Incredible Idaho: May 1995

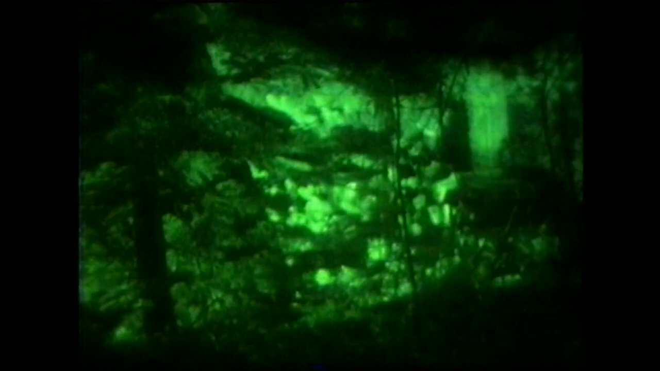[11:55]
was shot to observe people's responses To an artificial deer set up near a road Where
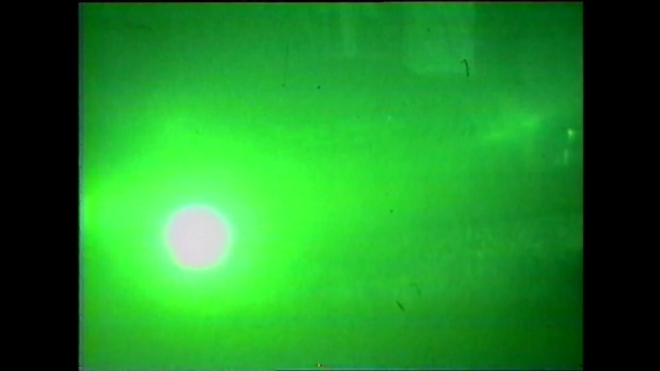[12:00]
there had been reports of illegal shootings But the main use of the equipment Is to stop the unlawful take of salmon and steelhead